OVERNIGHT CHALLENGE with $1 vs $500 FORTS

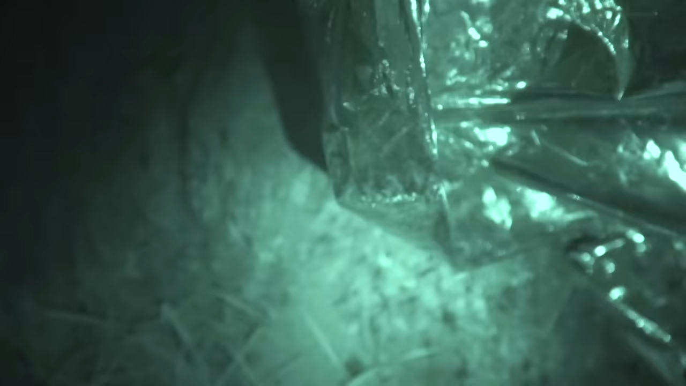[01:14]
With this camera, you can see in the night, there's a tree here. And this is where he's sleeping. Honestly, I don't know if that's the best decision.